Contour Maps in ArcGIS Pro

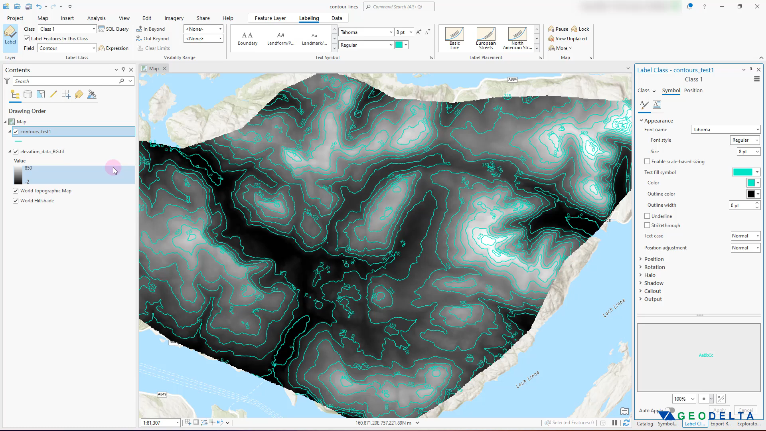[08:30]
Or you could just go ahead and maybe specify the same color for the labels as well as the contour lines and click apply. Yeah, that's pretty nice too. And you could always play around with what you have in your background. For example, let's say if I just turn this elevation data off, then you can see that now what I have is basically a base map.